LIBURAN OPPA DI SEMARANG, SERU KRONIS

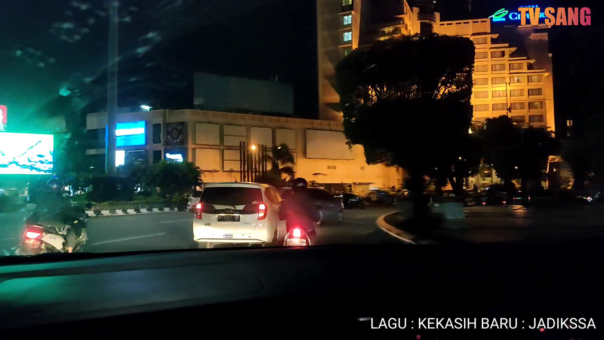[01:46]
sangat lama dan sangat melelahkan Kita sampai juga di kota Semarang
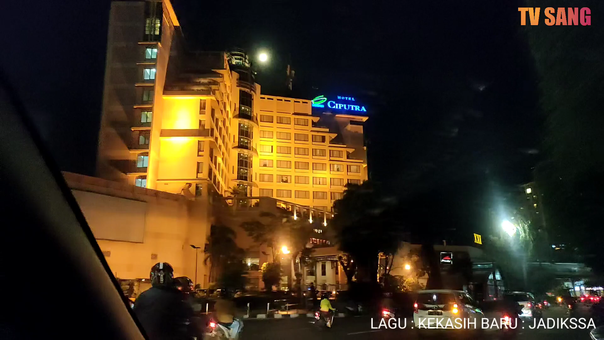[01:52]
Disini kita langsung disuguhkan dengan
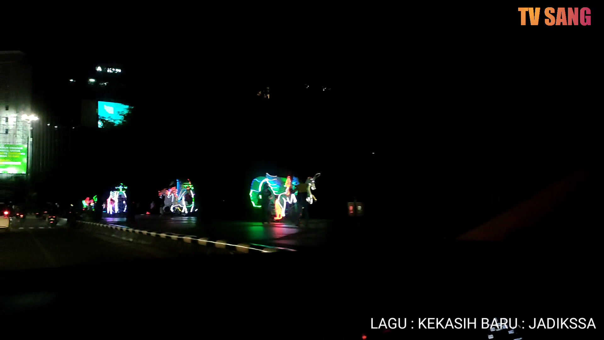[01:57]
keindahan suasana malam di kota Semarang bros